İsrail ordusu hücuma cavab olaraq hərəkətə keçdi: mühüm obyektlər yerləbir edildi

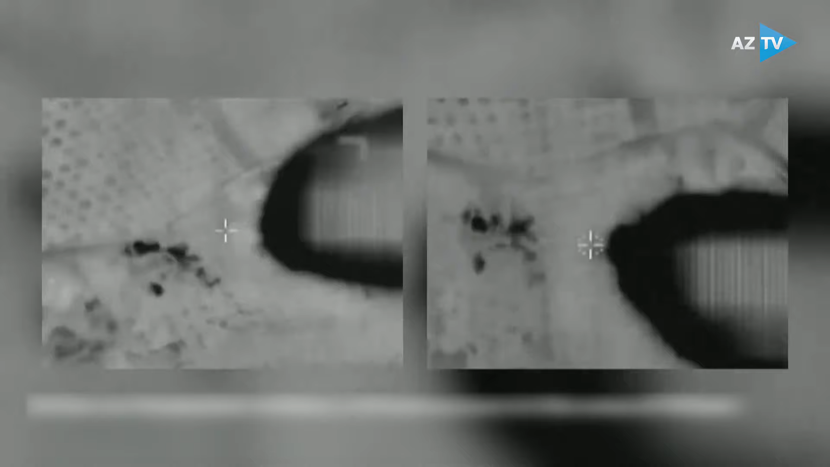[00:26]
ərazisindəki Hizbullahın hərb obyektinə və Qifar Şuba yüksəliyində bir
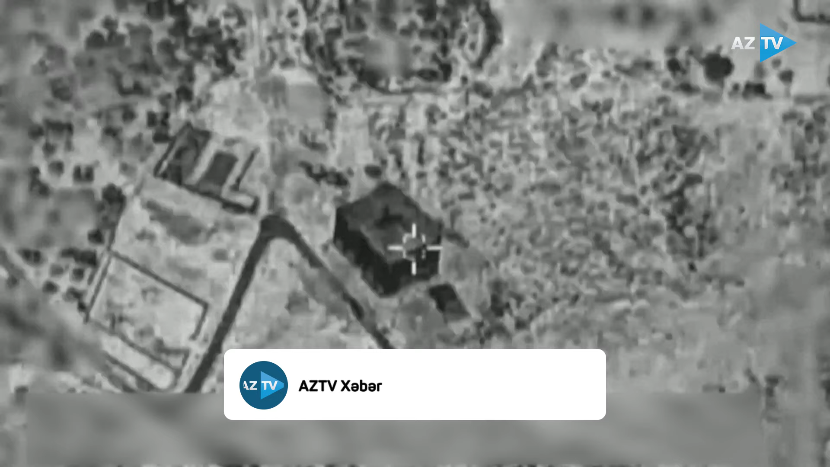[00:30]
neçə ateş
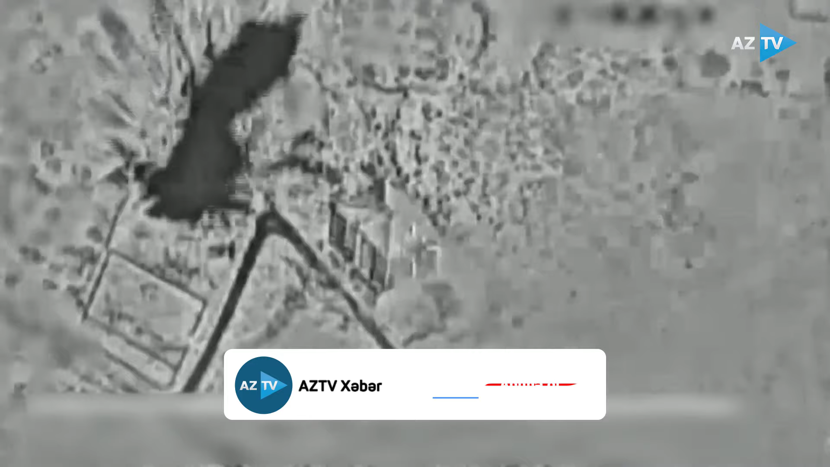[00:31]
nöqtəsinə və bir sıra obyektlərə zərbələr indirib deyə ordudan verilən məlumat da qeyd olunur.